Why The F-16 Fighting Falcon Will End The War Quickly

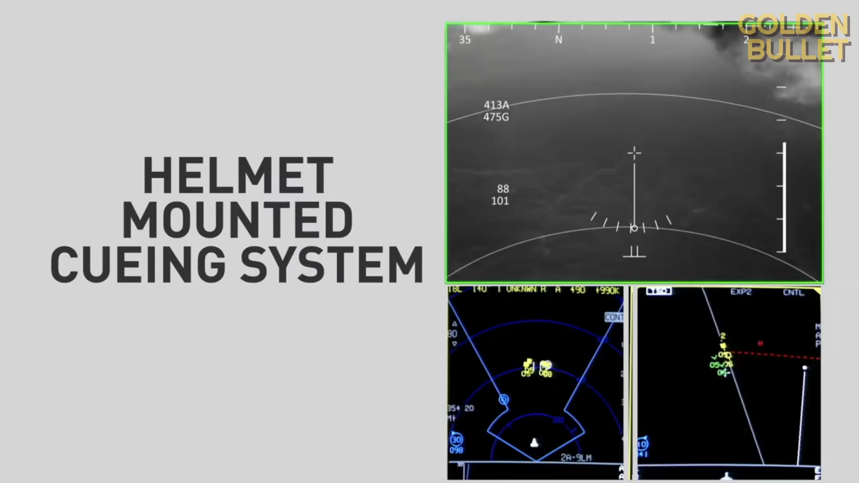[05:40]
the aircraft can see the target at a distance of over 370 kilometers.